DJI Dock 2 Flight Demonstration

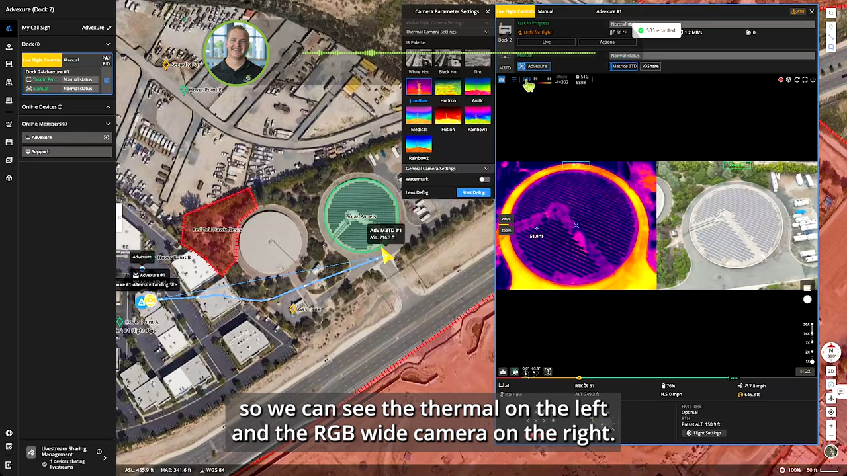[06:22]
i can also add side by side so we can see the thermal on the left and the rgb wide camera on the right we'll take a photo
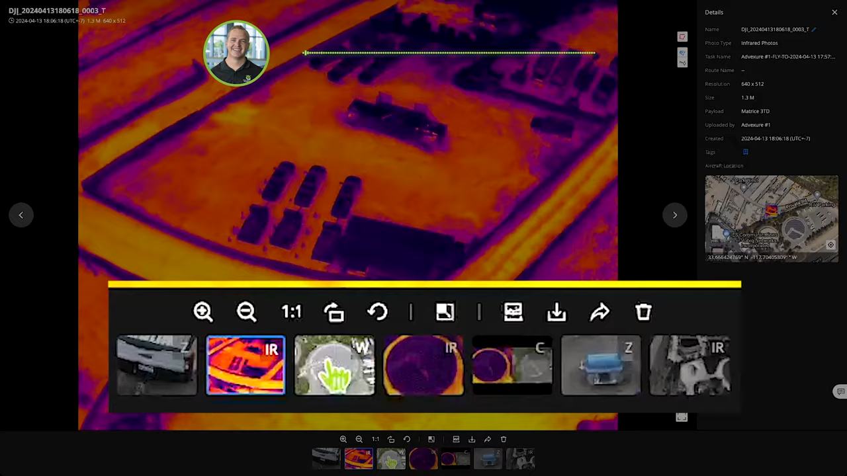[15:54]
these are all synced into flight hub